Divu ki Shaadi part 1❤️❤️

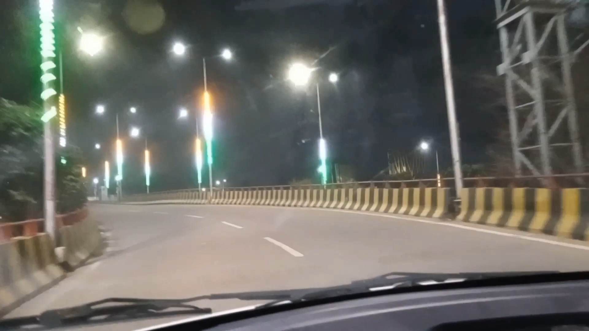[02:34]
कितना स्मार्ट लग रहा है, रात को वैसे भी काफी अच्छा लग रहा है।